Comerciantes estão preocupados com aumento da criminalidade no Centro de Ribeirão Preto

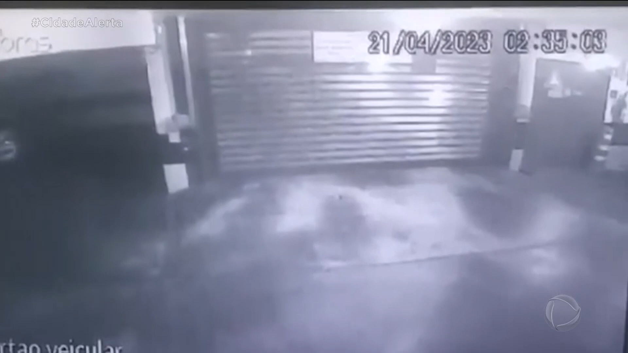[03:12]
No mês passado, um grupo de 10 adolescentes foi flagrado por câmeras de segurança furtando condomínios de apartamentos no centro.